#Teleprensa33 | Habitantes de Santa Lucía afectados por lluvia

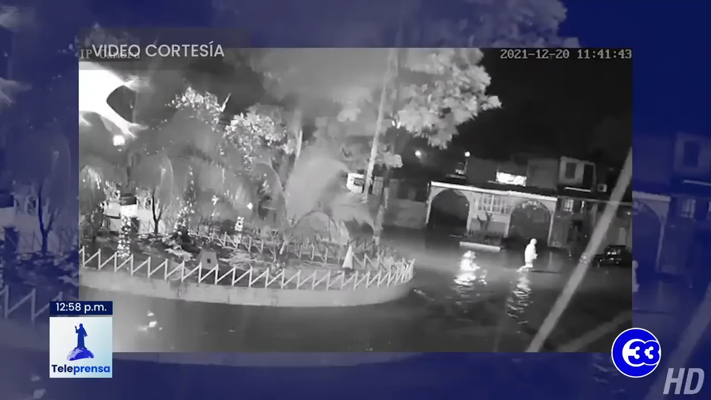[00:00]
Este video fue captado por uno de los habitantes. Esta calle de la colonia Santa Lucía de nuevo se inundó debido a las fuertes lluvias.